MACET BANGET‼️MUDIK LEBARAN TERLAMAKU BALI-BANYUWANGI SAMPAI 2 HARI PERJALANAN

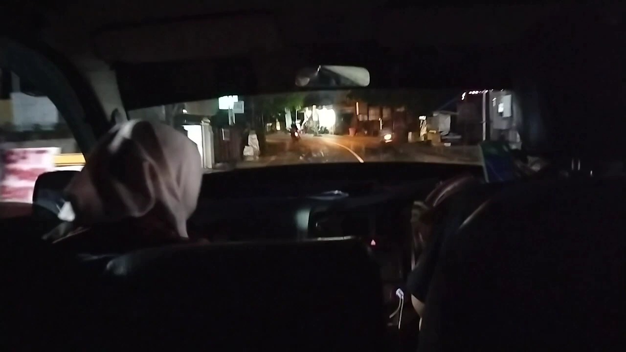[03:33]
Ya, Bismillahirrahmanirrahim. Kita sudah naik travel guys. Dekat Badung. Dek itu ke Citarum kanan, dek lurus itu ke Badung.
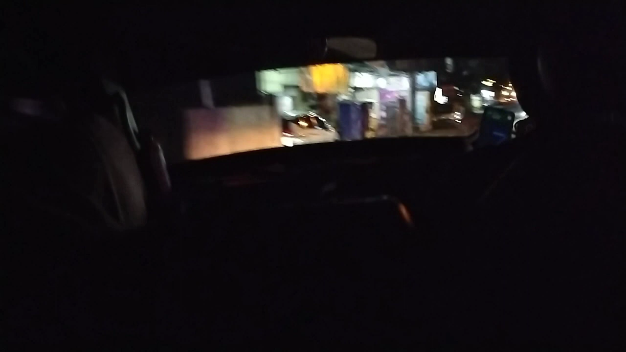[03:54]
Lai ku badai. Kanan. Travelnya lagi mau menjemput penumpang lainnya guys.
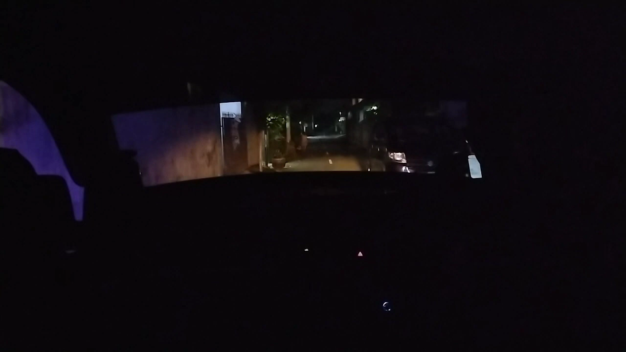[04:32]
Travelnya sudah sampai di titik penjemputannya, tinggal menunggu penumpangnya datang guys. Mampir di pom bensin dulu guys.